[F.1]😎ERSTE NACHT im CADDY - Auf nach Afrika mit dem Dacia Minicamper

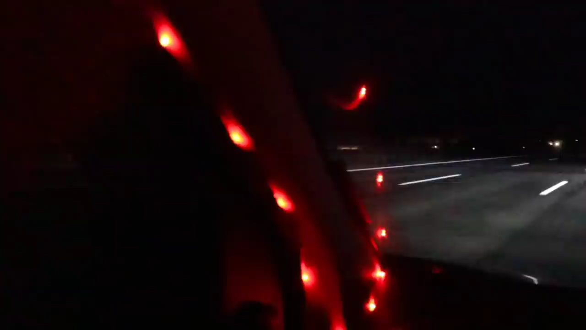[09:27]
Und dann sieht das vorne ungefähr so aus wie hier. Dieses herrliche Rotlicht-Ambiente. Ein Träumchen. Und wer weiß, wie lange das mit dem Reisen so überhaupt noch so gehen wird, ne?
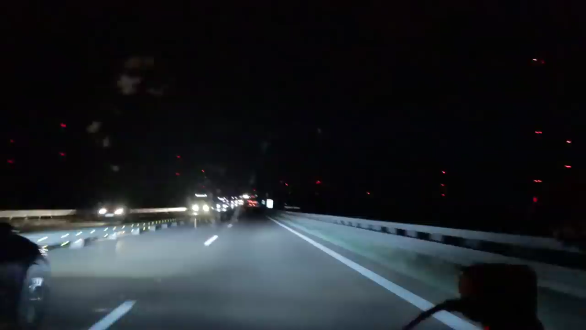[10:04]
Da Rotlicht, hier Rotlicht. Ach, der Mond, der ist heute auch wieder ein absoluter Traum, ey. Jetzt haben wir uns ja gerade nochmal kurz einen Kaffee geholt und snacken so ein paar Würstchen.
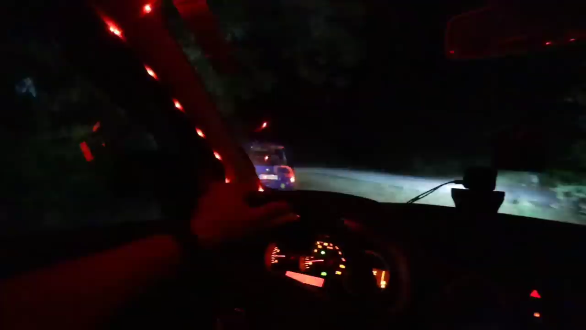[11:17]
Oh, das sieht ja gut aus. Oh, das sieht ja gut aus. Sehr, sehr schön.